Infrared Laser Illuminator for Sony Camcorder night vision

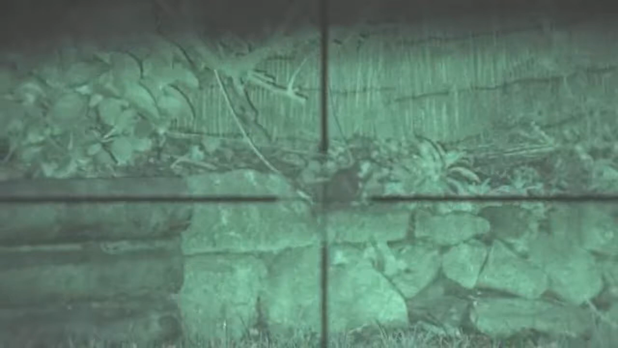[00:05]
this is 15 yards a coffee cup to
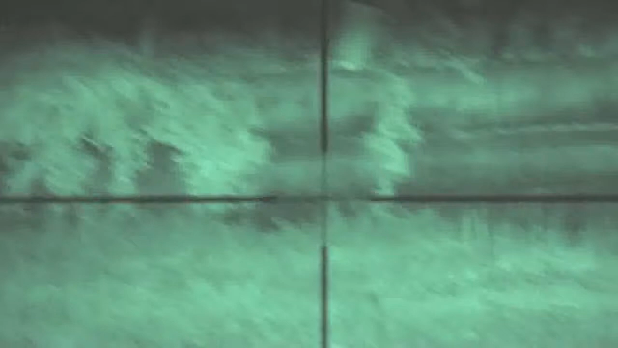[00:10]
give you some idea and then we're out at about 35
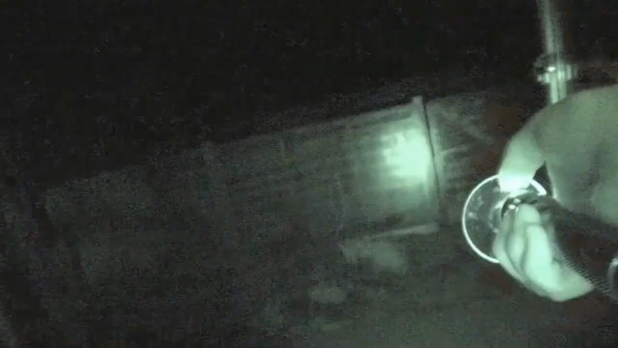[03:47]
here you see the light you can see it again, it's only average bright, it's not fantastic
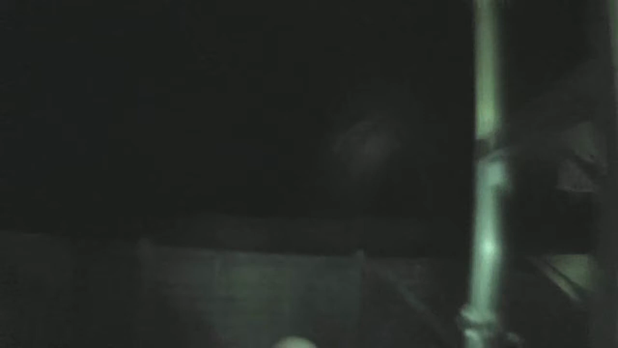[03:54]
by the time you get into that it's not very bright
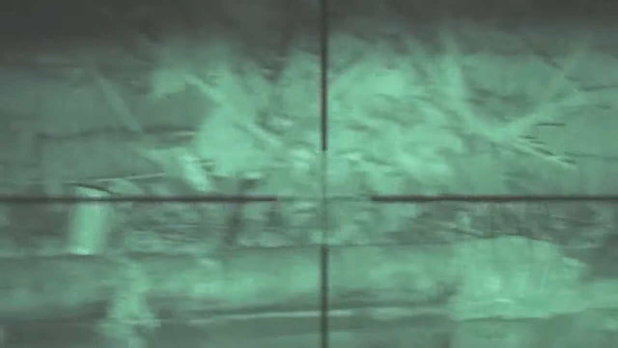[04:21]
so this is 15 yards, it's a coffee cup to give you some idea
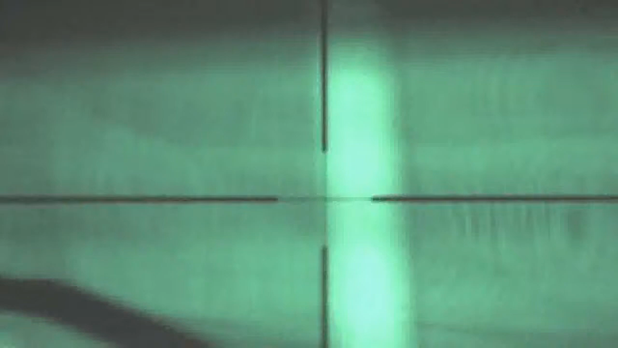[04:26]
and then we're out at about 35 yards
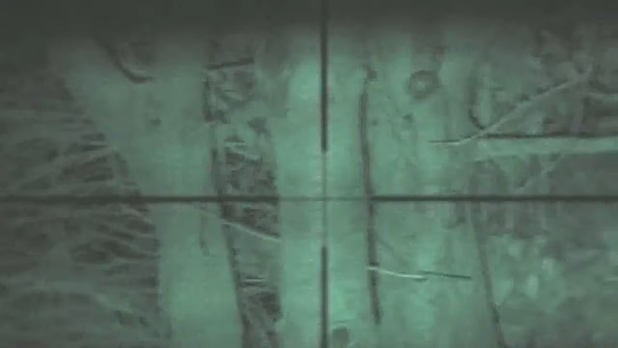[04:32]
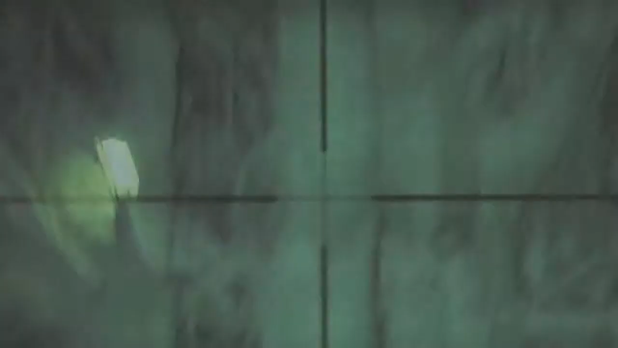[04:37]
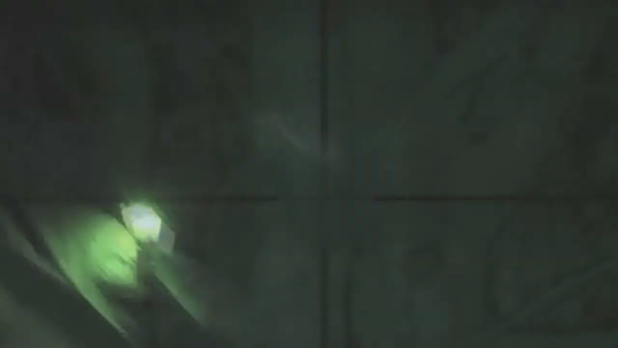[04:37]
right, we're on infrared on the camera at the moment so if I switch that off
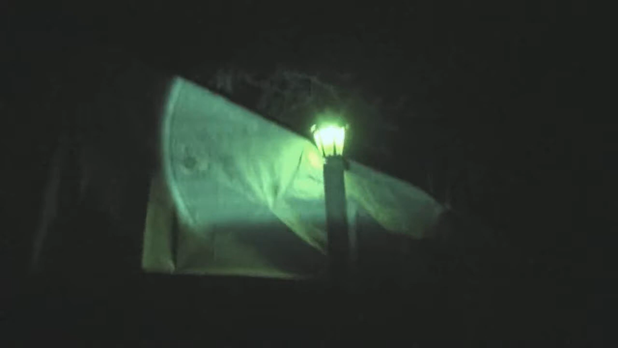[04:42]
there you can see the infrared moving side to side I'm going to switch the camera from infrared to ordinary there you go, you can't see it at all
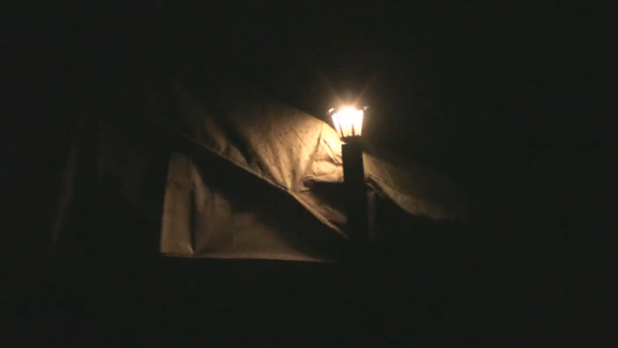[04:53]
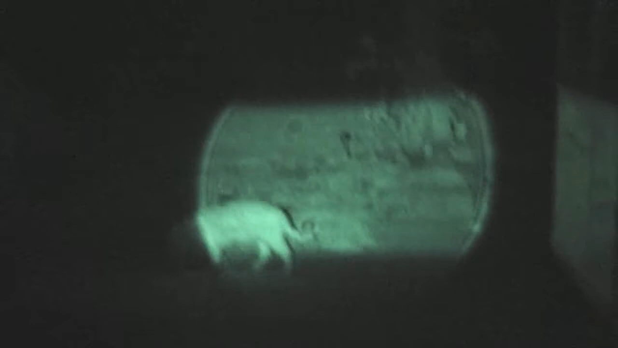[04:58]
so it's not visible to the naked eye